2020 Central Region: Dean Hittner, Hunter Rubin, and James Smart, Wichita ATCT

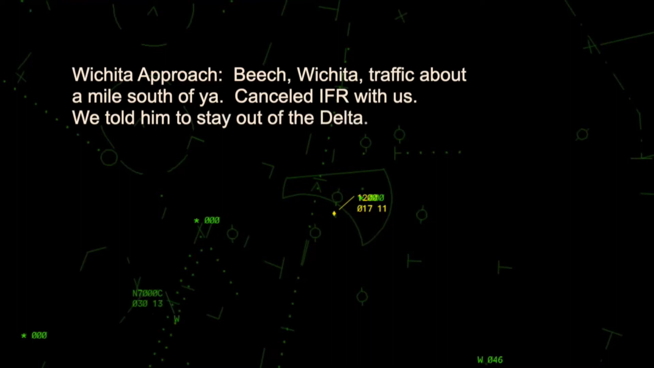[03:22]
Yeah, Beach, your guy's on the go here at Beach.
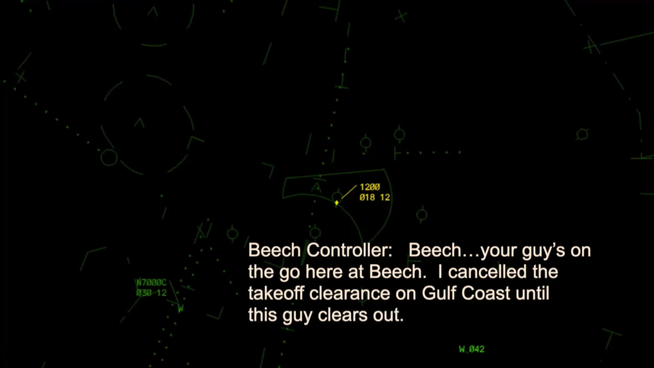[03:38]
I canceled the takeoff clearance on Gulf Coast, so this guy clears out. Okay. He is midfield on the go right now. I don't know who he is.
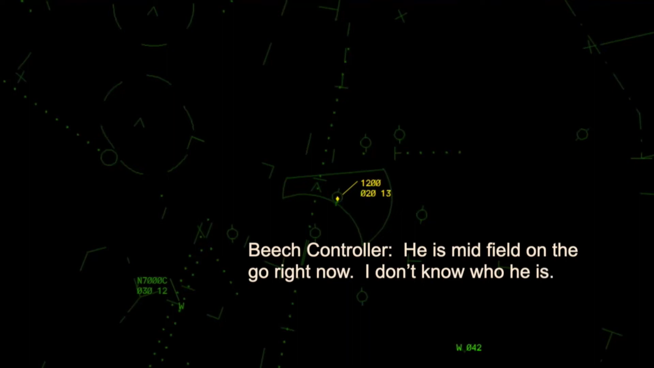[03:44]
Oh, he's a citation. He's telling me now I said to Class B. He was going into Jabbar. Yep, he's heading over to Jabbar now, looks like. Yeah, he canceled out of bar. Okay, yep, he's turning away. Gulf Coast is on here in about a minute.